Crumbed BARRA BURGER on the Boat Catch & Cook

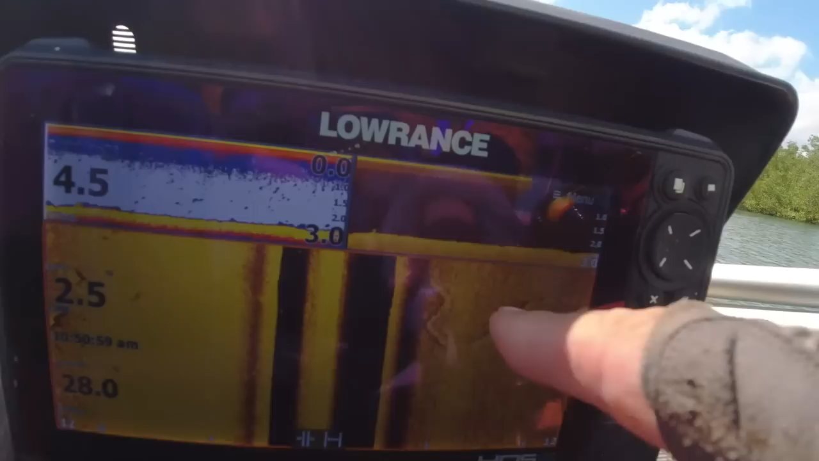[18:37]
You can see them there, look, coming out. I know the sound is a bit light on this side.